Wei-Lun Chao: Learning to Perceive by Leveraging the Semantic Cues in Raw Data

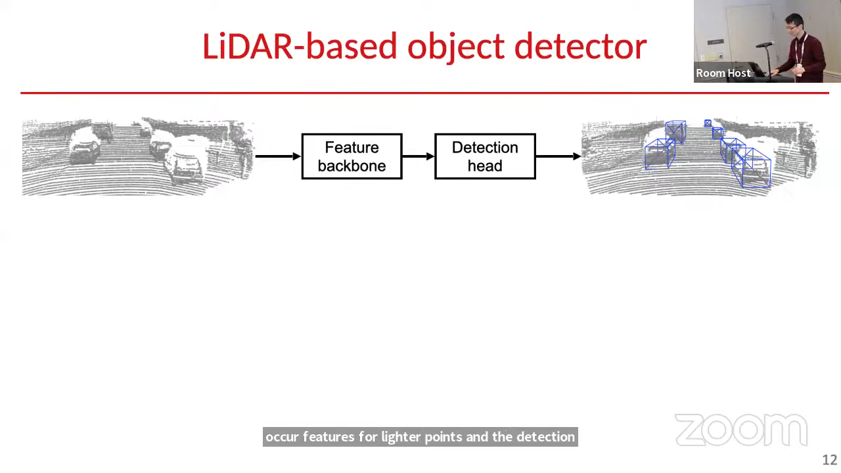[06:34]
a feature backbone to extract features from lighter points and the detection pad on the top to output bounding box. And many algorithms can fall into this category, right? If you look at point RCLN, if you look at very famous PV RCLN, they all have this feature backbone and the detection head on the top. Okay. So in all, but again, training this model will require lots of label data, right? So you may ask, okay, because there's a feature backbone, can we do pre-training, unsurrived pre-training, self-surrived pre-training with unlabeled data,
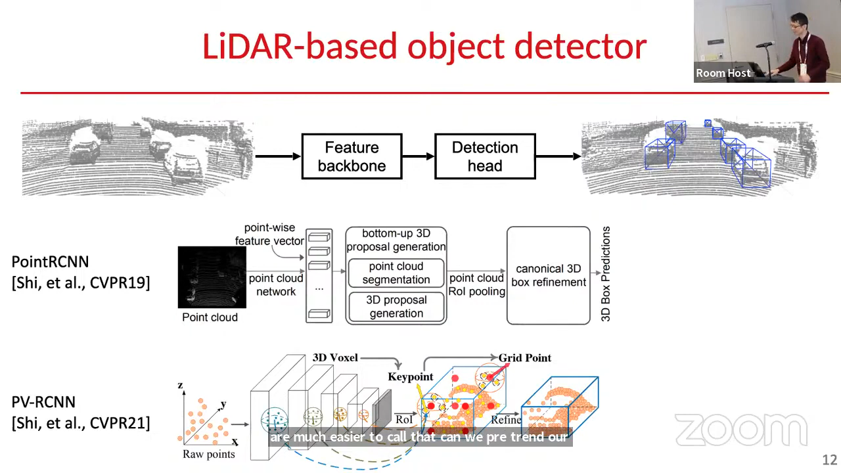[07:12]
which are much easier to call that, can we pre-train our feature backbone, right, to reduce the labeling efforts? And the answer is, of course, yes, because, and there are already lots of existing work for pre-training 3D object detectors using unlabeled data.
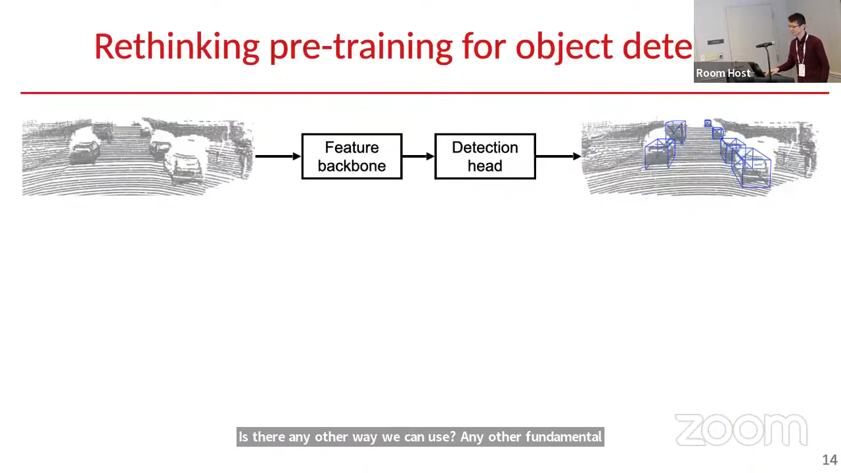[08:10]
So we really, now we really come back to the object detection pipeline. We re-ask what do we really need from pre-training? Okay. So we think because our ultimate goal is to go from LIDAR point cloud, right? It's a list of points to output a list of object bounding bugs. So we really think a good pre-training for 3D object detection is to really bridge these two information, right? How to go from point cloud to bounding boxes.
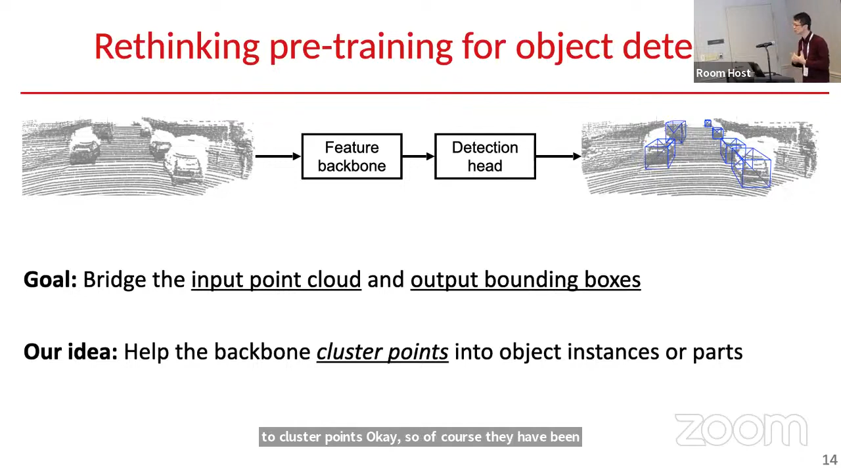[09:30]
We try to equip the feature backbone with the ability to cluster points. Okay. So of course, there have been several clusters in point cloud alone, but usually they will lack semantic information. So what we really want to do is that how can we use color information, okay, to guide the feature backbone for point cloud to segment points.
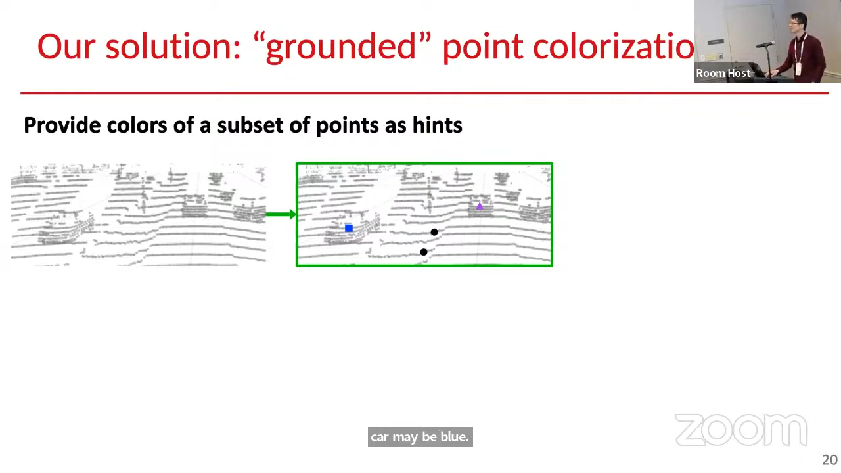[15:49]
By providing this, we first provide this as hints, and then we do colorization, okay? And why this matter? Because first, we know the environment have different color variation.
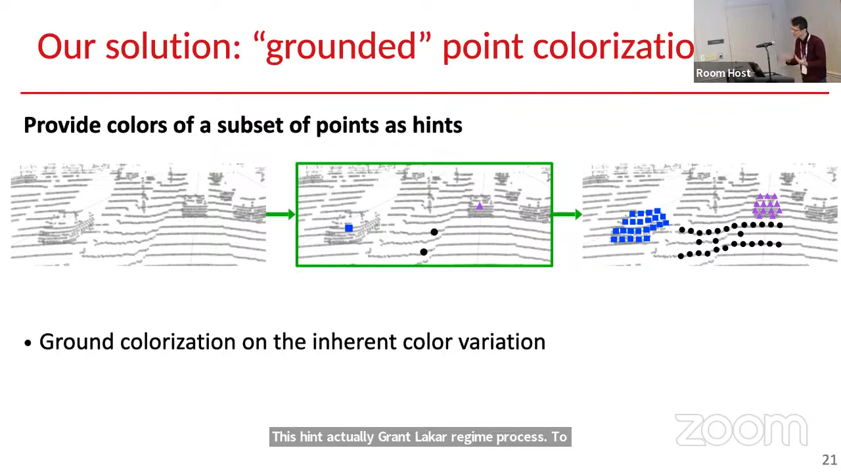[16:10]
And also by doing this, if we provide extra evidence, the entropy will lower down, right? Because we provide extra evidence of the between color and between point cloud, the entropy will go down.
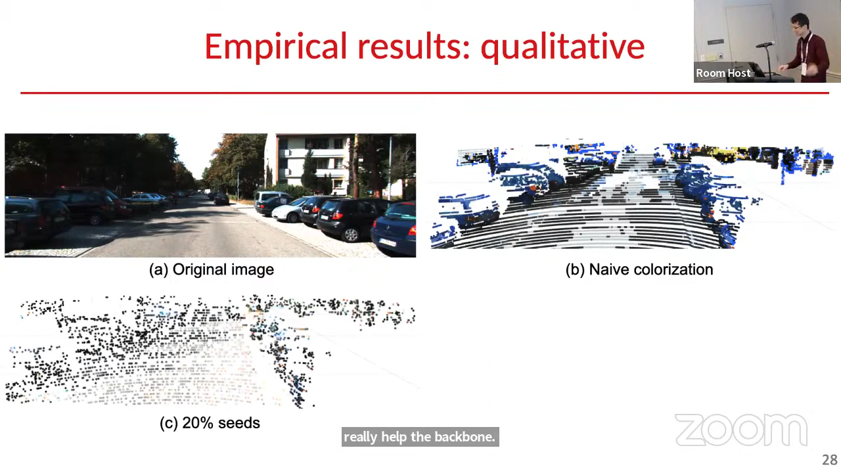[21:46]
And so the model will realize, oh, how to propagate this color to other points and be object-aware. So you can see what our method is trying to do is providing some seed point and ask the model to propagate out to colorize the whole scene.
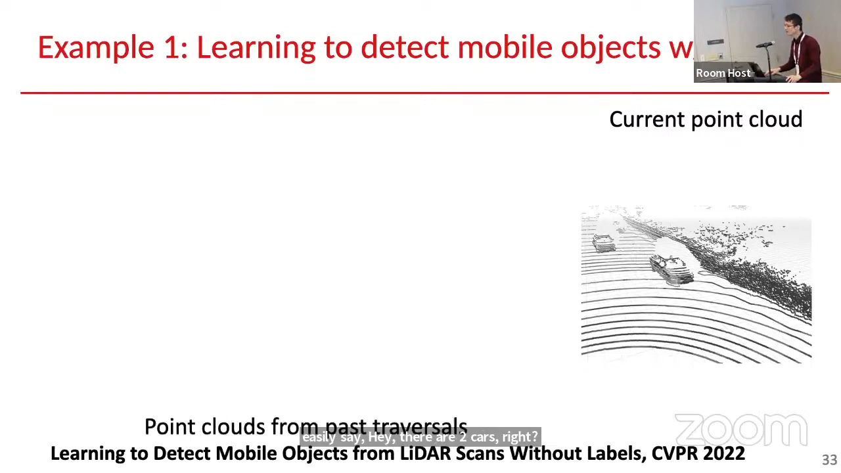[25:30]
So for humans, very straightforward. If I just give you this point cloud, you can easily say, hey, there are two cars, right? But in the beginning, a model doesn't know that, okay? However, if I really can have data from different days, so this is not consecutive time, these are different days, but at the same location, okay? If I can have data from past several days, and I can then do the following, okay? I want to know, does this point belong to a traffic participant or not? What I can do is I just go back to the previous day. I want to see if I see myself from past days, right? Or if I have neighbors from past days, right?
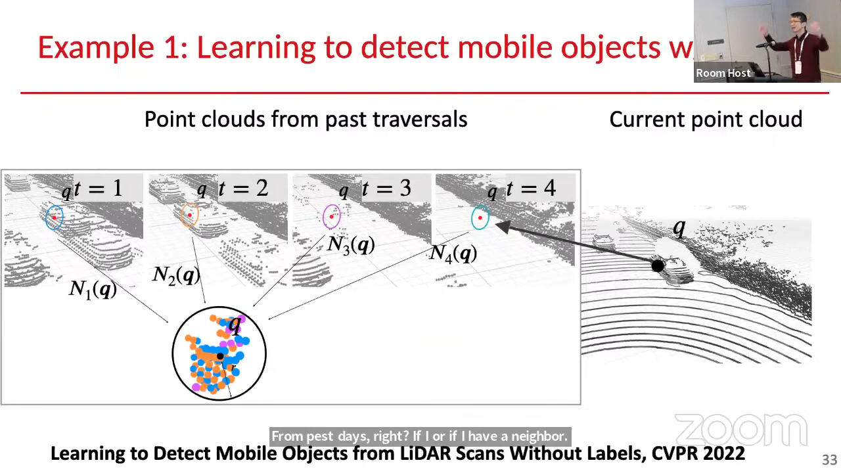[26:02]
And so I can get together these neighbor points, and I can do a histogram to see how many neighbors I find out from each day. So you can imagine if the points I pick, the cue point,
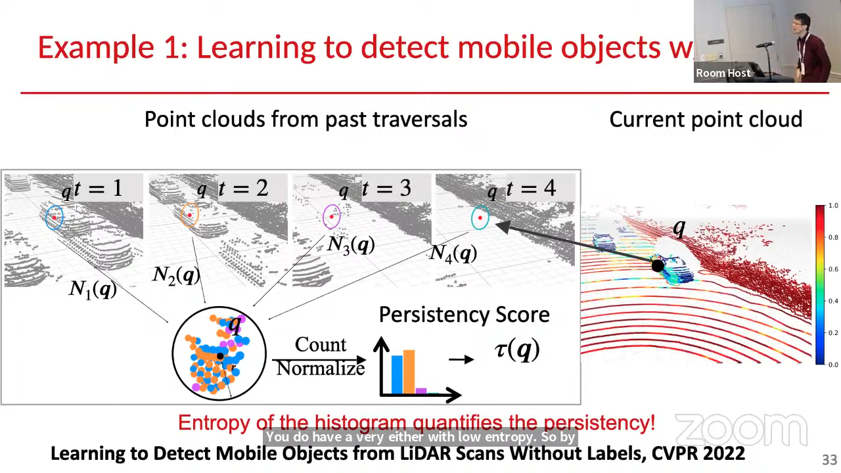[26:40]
So by calculating entropy, we can already colorize our point clouds with very good information, like which one is foreground, which one is background, okay?